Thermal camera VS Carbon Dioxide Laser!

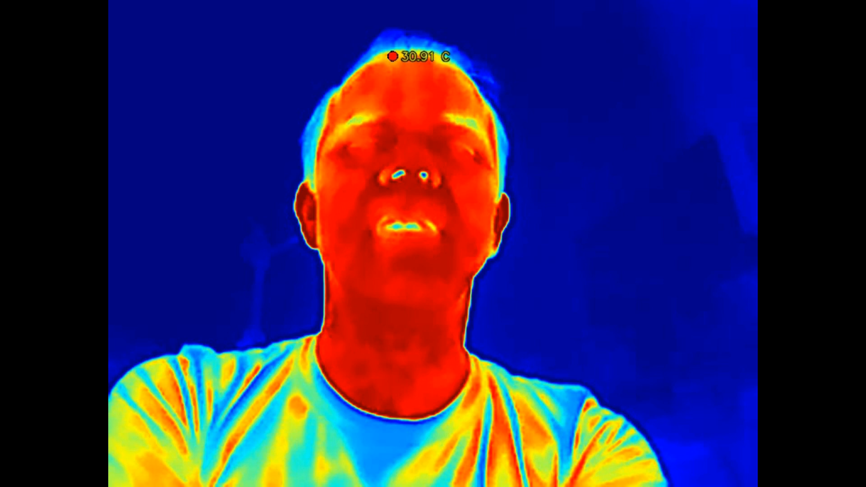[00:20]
On screen: spot 30.91°C
These are indeed very cool devices and provide a fascinating view of the hidden world of the longwave infrared. Thermal cameras view heat or more accurately the longwave infrared wavelengths emitted by hot objects.
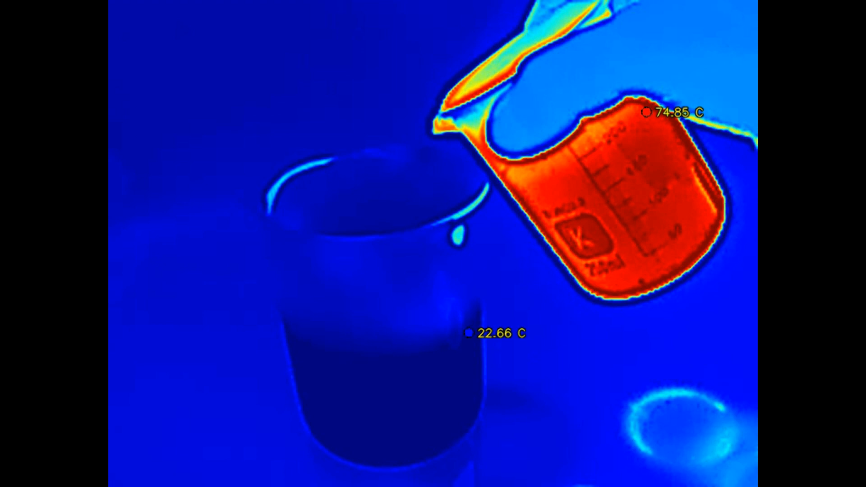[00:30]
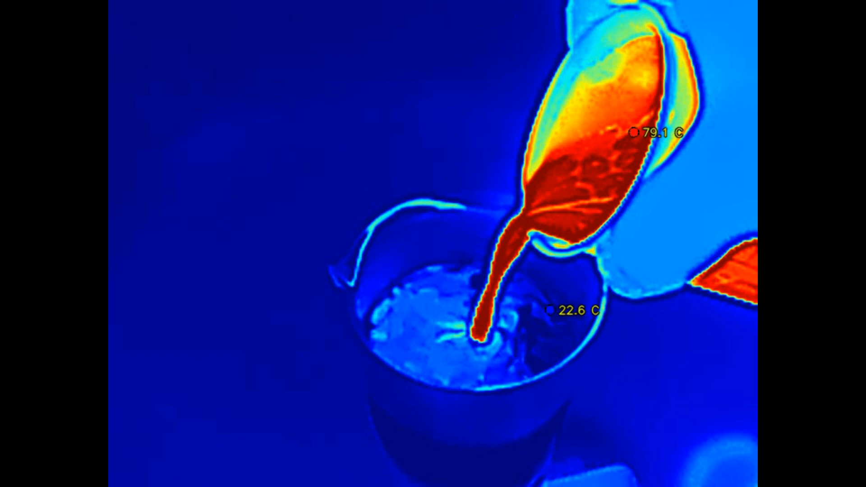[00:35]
These cameras generally respond to light in the range of 8 to 14 microns. This is a really important point.
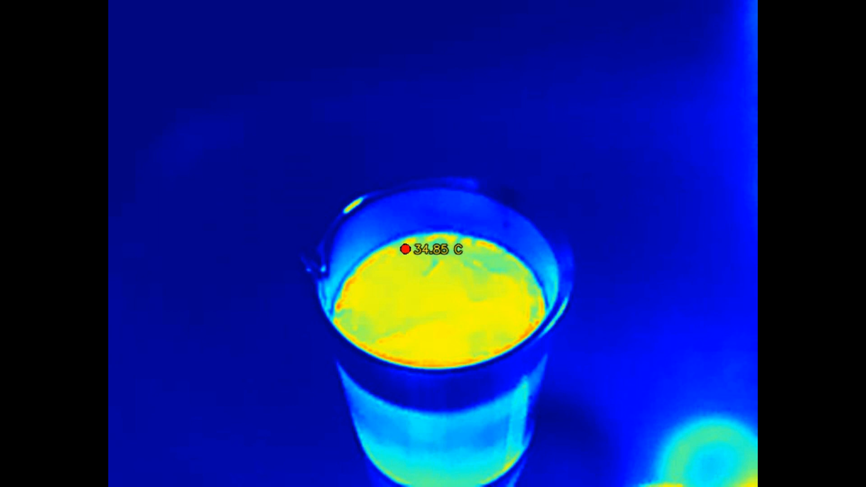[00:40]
What you are seeing with these is very long wavelength light. You literally glow in the dark at these wavelengths.
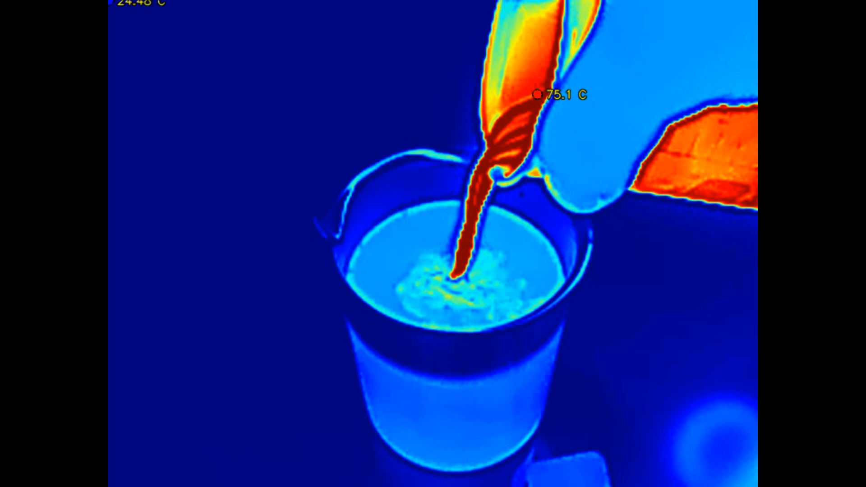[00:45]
On screen: spot 75.1°C
Indeed everything above zero Kelvin emits some infrared radiation though for our purposes we will be looking at things we consider to be warm or hot within the reference frame of room temperature.
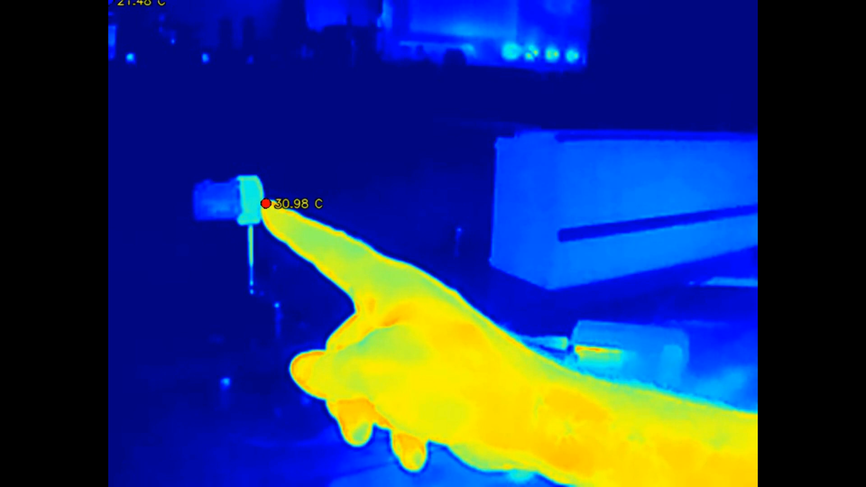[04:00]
On screen: spot 30.98°C
I have positioned the thermal camera behind the target looking towards the CO2 laser.
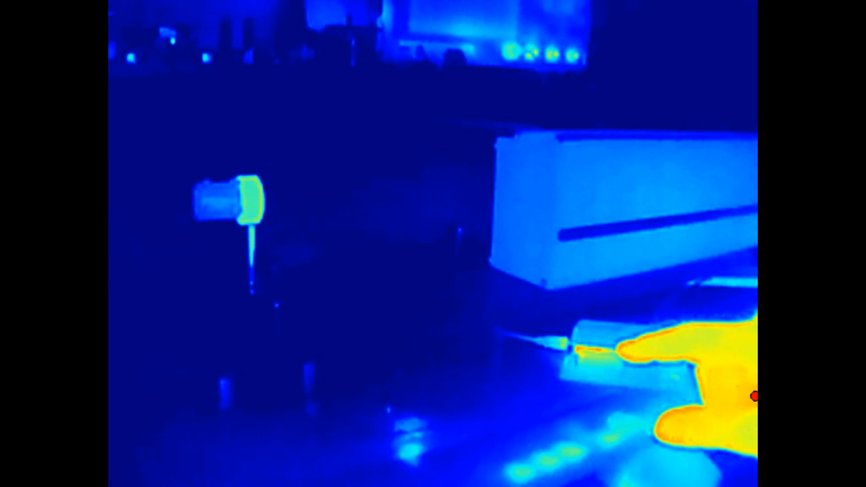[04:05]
The beam is still invisible as air is quite transparent at these wavelengths. If I blow smoke in the beam path however we can actually see the beam.
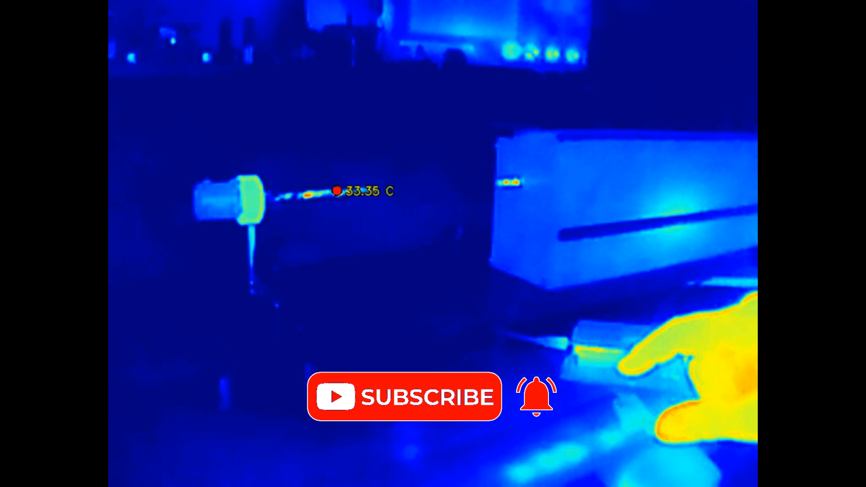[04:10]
This is fantastic! Let's try this with a different colour map, we will use the hot colour map.
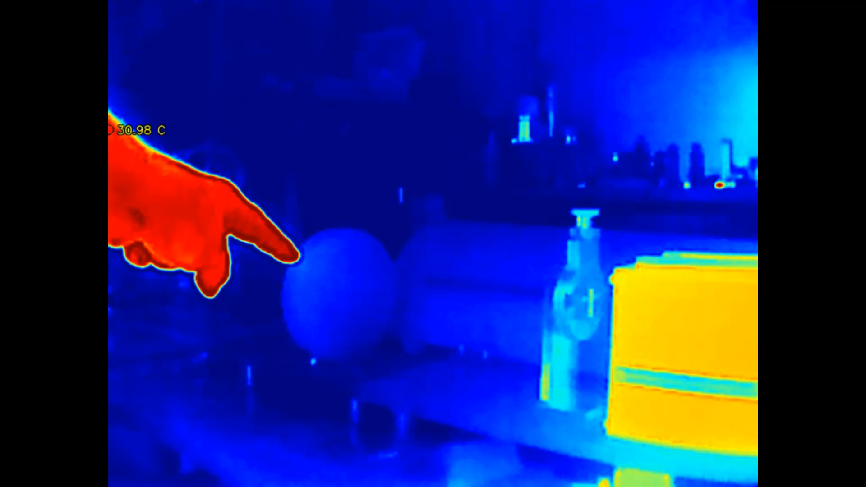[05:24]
In the thermal camera view we can clearly see the large target plate and here is the adjustable slit mounted in front of the CO2 laser.
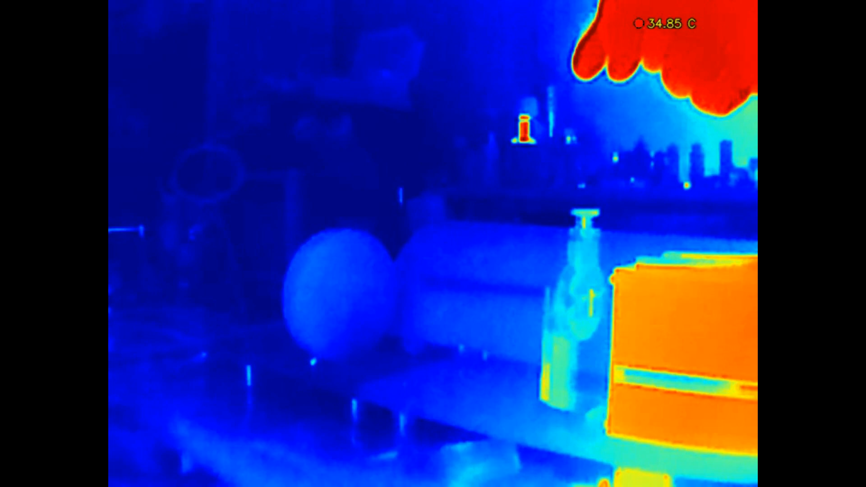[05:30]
On screen: spot 34.85°C
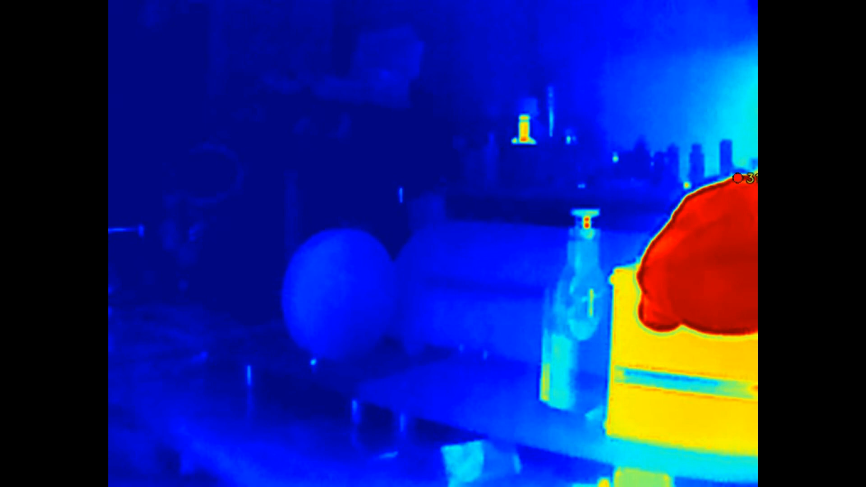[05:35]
Initially the slit is wide open and if I turn the laser on you can see a single spot on the plate.
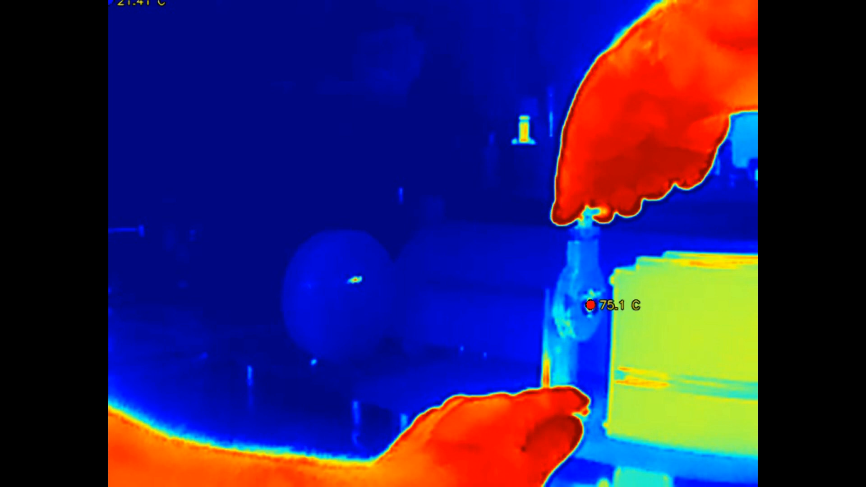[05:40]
On screen: spot 75.1°C
As I reduce the width of the slit we reach a point where the spot splits into a row of small spots, the diffraction pattern. Let's see that using the hot colour map. This is very very cool,
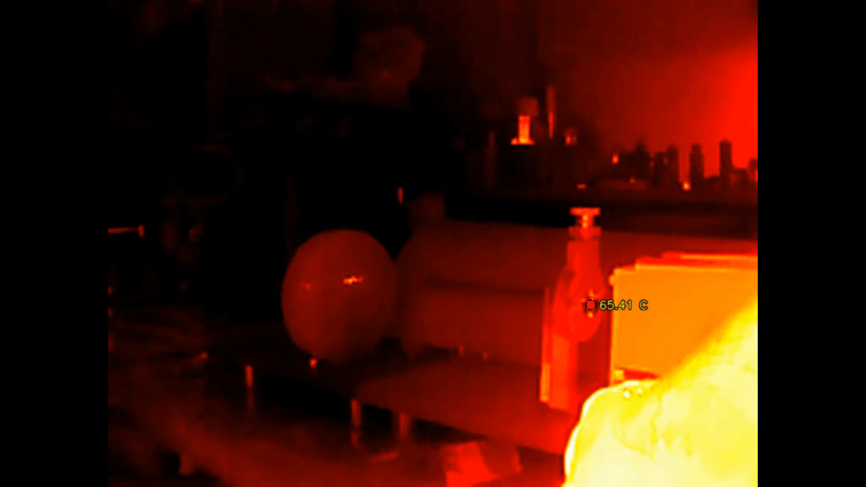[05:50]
On screen: spot 65.41°C
not as crisp as you might see with ordinary light but the sensor resolution is really quite low.
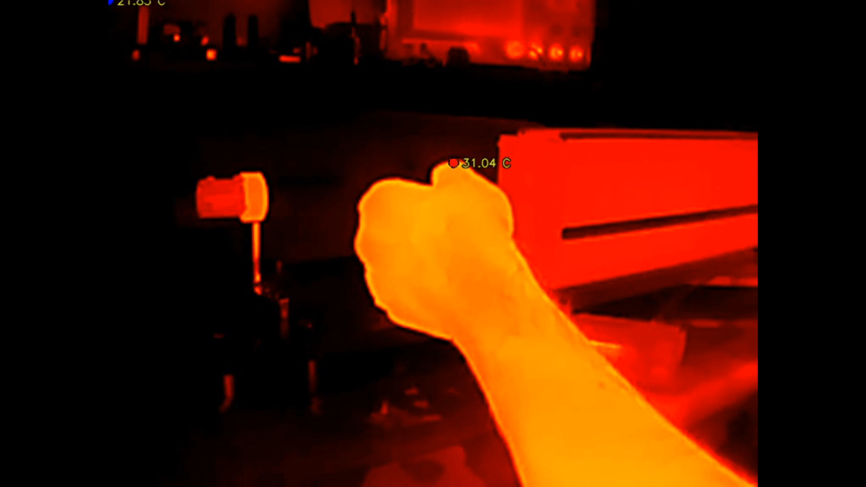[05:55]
I was experimenting with focusing the calm dark side laser beam down to a point to see if it was possible to detect the local heating of air.
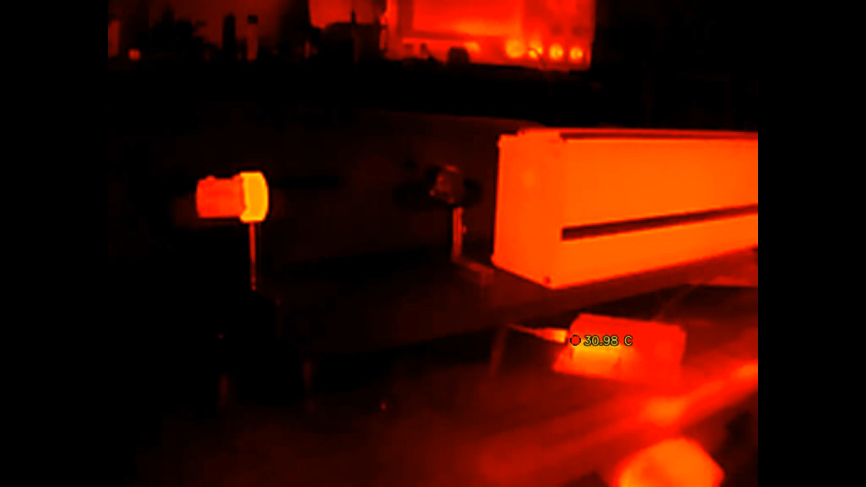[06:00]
On screen: spot 30.98°C
In this clip you can see that due to misaligned optics a reflection has scattered off of the lens mount and registers over 200 degrees on the camera.
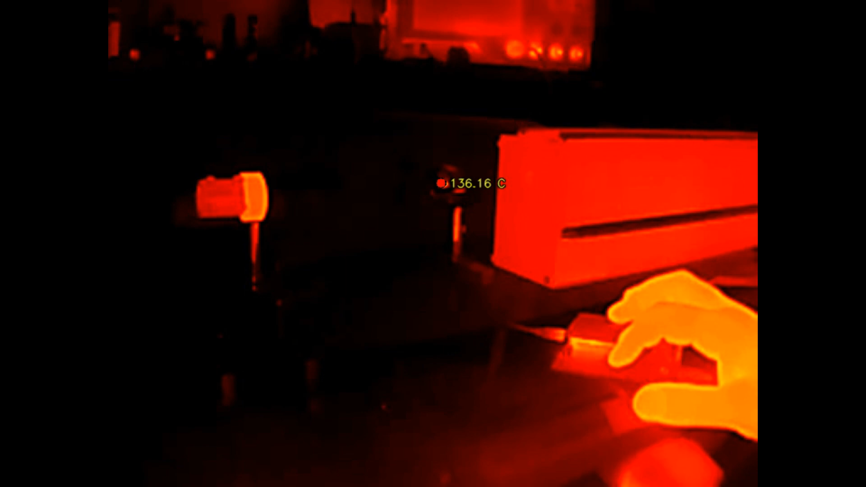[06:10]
On screen: spot 136.16°C
You can also quite clearly see diffraction pattern as well.
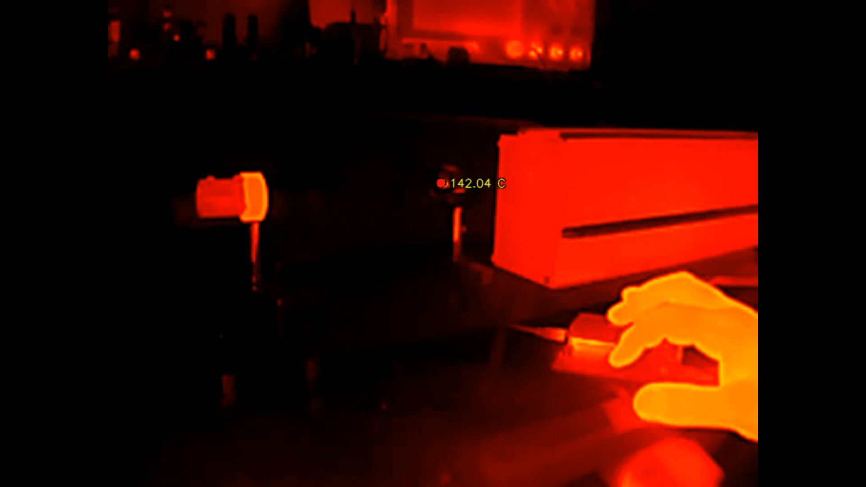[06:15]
On screen: spot 142.04°C
Mistakes like this are why you should always wear laser safety glasses when working with lasers.
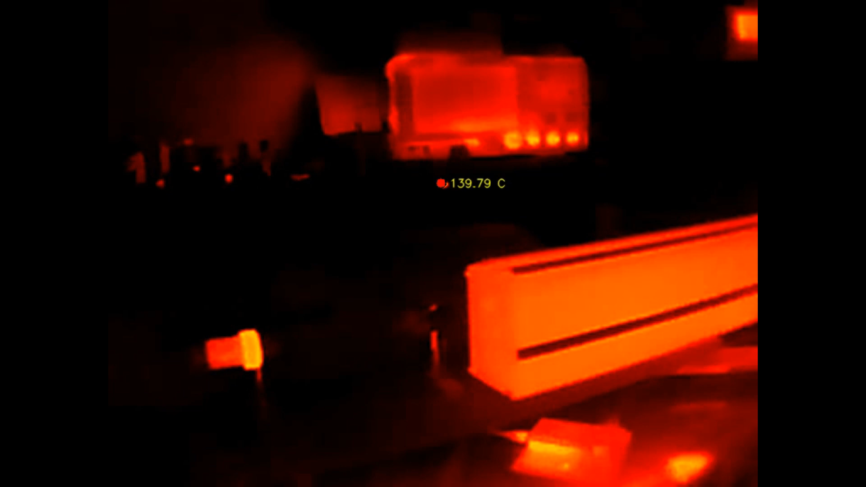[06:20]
On screen: spot 139.79°C
Unfortunately the camera was not so lucky and you can clearly see a dead pixel here.
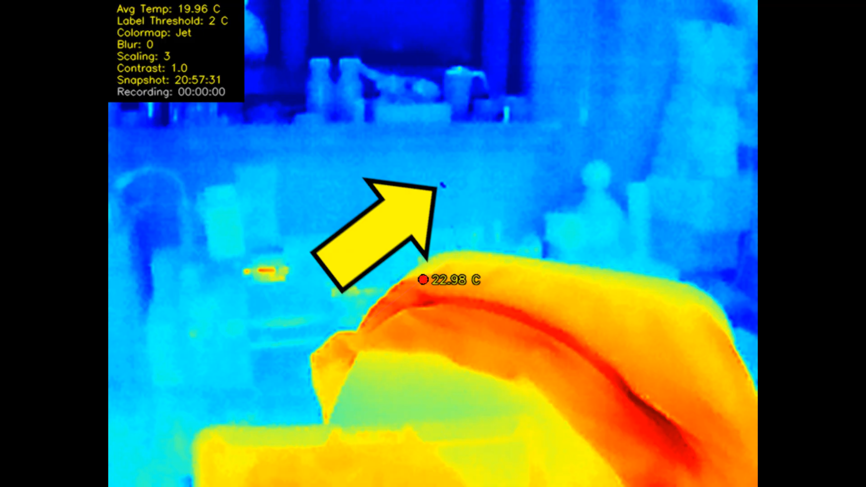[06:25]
Interestingly after some considerable time the dead pixel has faded and is now barely visible.